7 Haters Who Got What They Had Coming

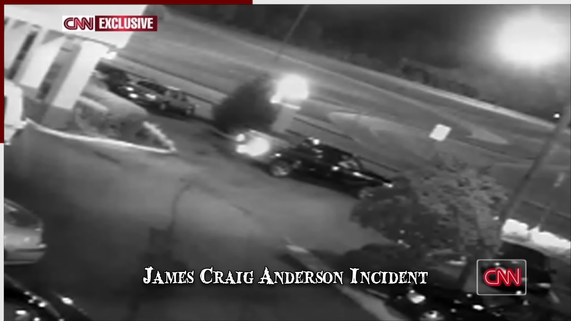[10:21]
The hotel's surveillance cameras showed the truck backing up and then accelerating towards the victim as he staggered at the edge of the parking lot.